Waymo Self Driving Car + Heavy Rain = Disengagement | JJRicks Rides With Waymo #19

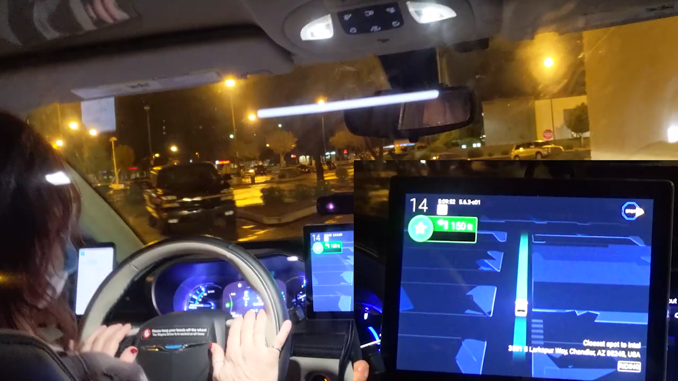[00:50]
It still says finding a spot to pull over on the screens back here. Uh-oh. It said that for the last two as well.